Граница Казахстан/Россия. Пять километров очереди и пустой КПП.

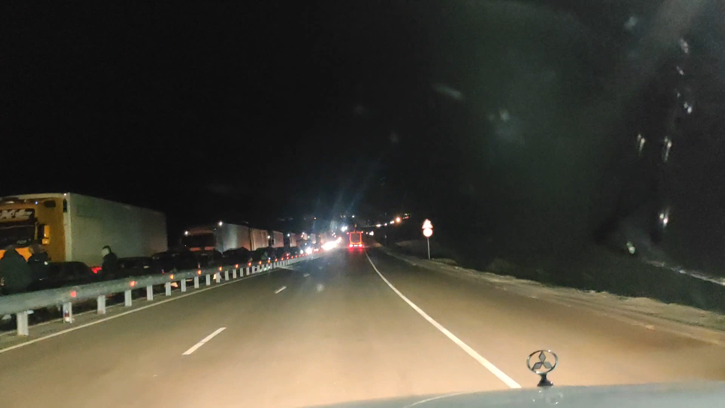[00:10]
1 час 20 минут я проходил границу с российской стороны и вот выехал это вот очередь с российской стороны на границу стоит сейчас посмотрим сколько она идет перед самой границы очередь получилось 300 метров здесь
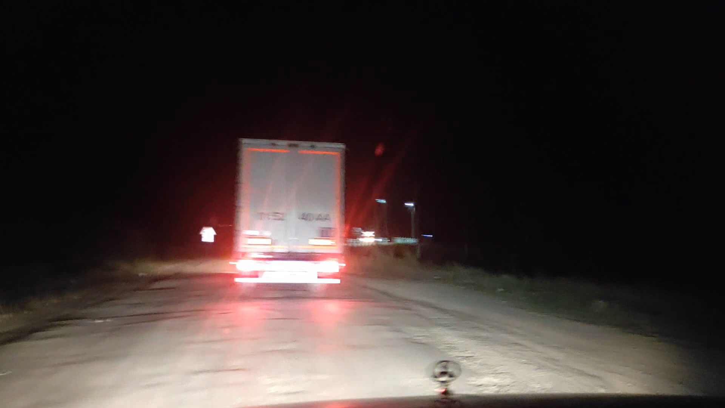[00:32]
переезжу из дорожной может быть дальше будет еще да вот за переездом тоже пошла очередь она будет идти еще после переезда 500 метров очереди очереди 800 метров а мне пограничник сказал чуть ли не 15 километров сейчас посмотрим можно дальше будут машины плотно идут нет очередь видать
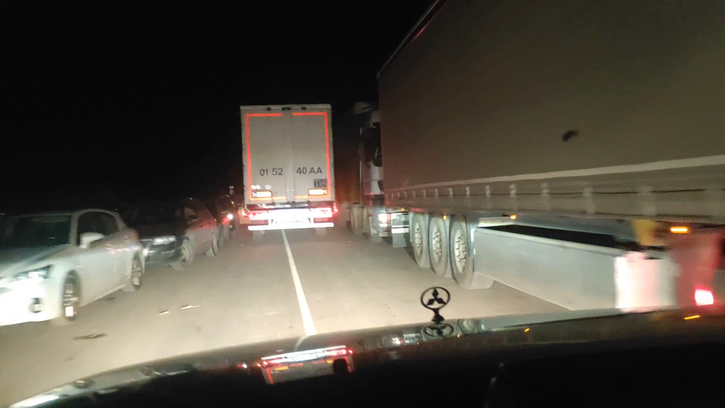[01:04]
огромная в два ряда вот здесь стоят с одной стороны грузовики с другой стороны легковые эти кадры снятые 28 сентября 22 года примерно в 11 часов вечера на пункте пропуска озенки саратовская область российская федерация уже пошел третий километр очереди два километра я проехал машины стоят вплотную